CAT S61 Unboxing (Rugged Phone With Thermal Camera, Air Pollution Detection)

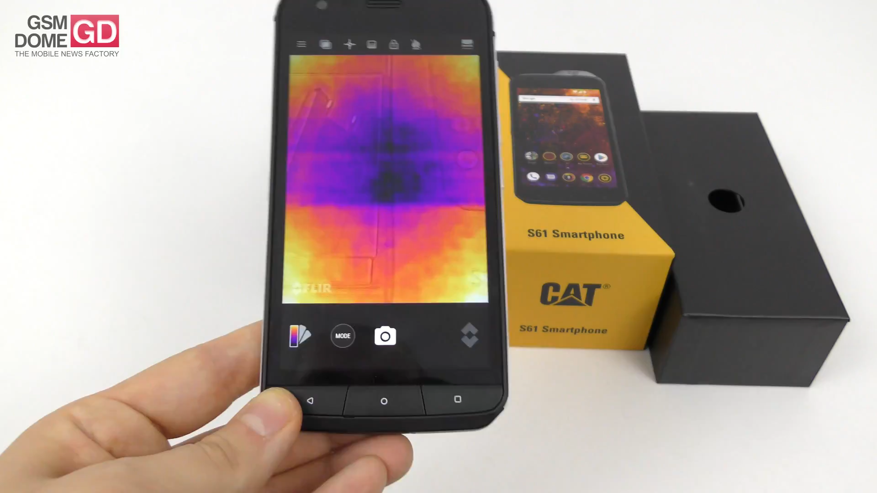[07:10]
showing me temperature of objects and surrounding areas and curious about well uh my hand as you can see is warmer than the box
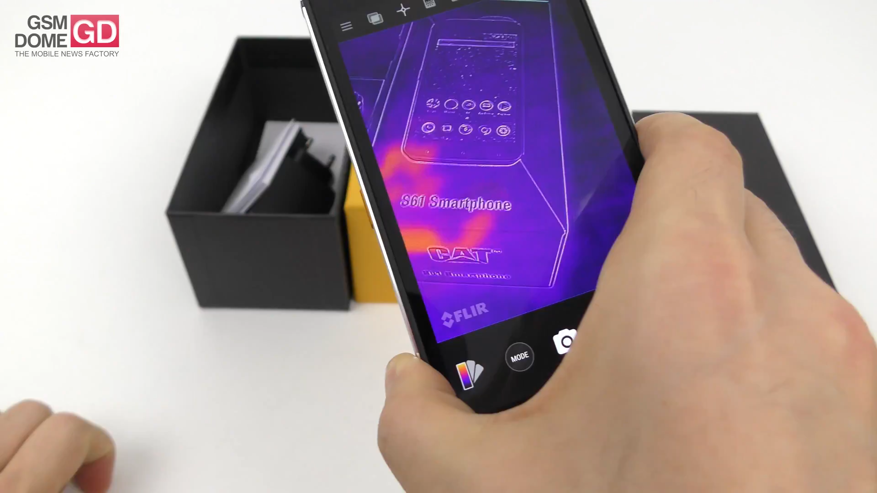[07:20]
obviously and as you can see i left some heat prints which is kind of cool and then comes the hand again
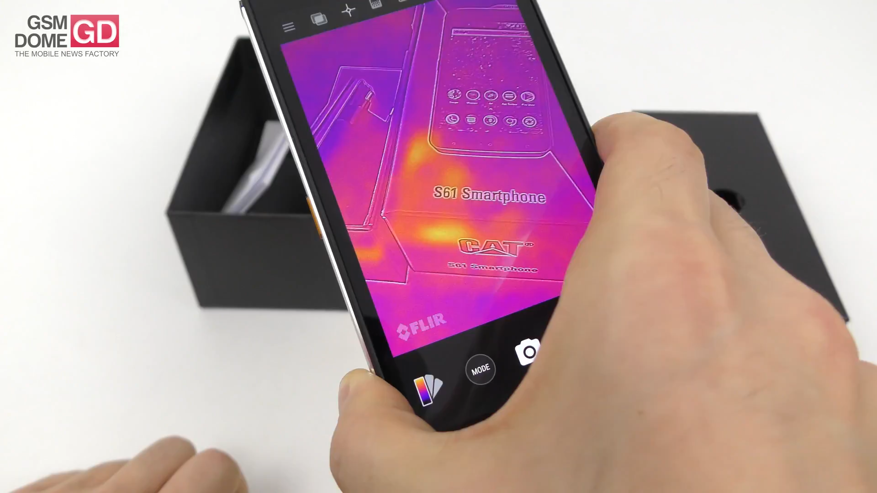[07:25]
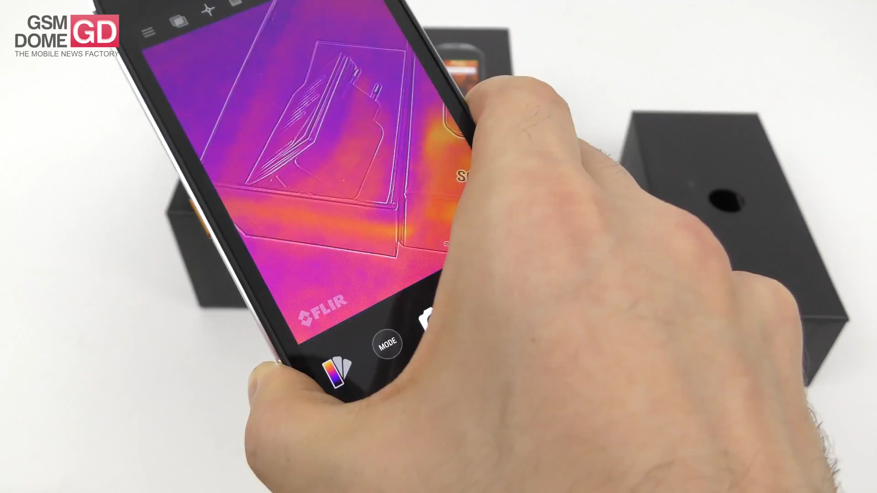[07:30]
see that this box did not have any heat prints but now it has so that's kind of cool i'm going to play with this a lot i'm probably going to run over the phone with the car i thought it